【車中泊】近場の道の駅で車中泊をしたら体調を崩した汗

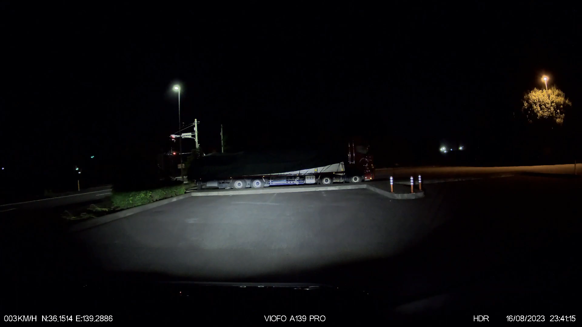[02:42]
この日は道の駅川本に到着したのは23時40分頃。
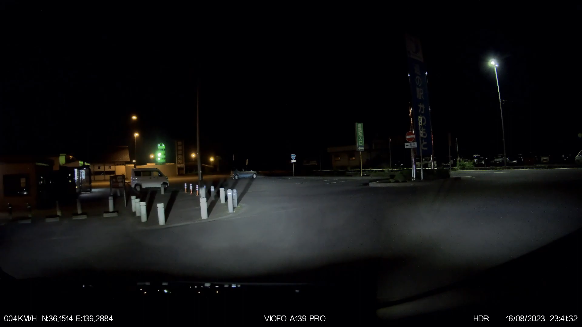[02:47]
車外温度は31度ぐらいだったと記憶しております。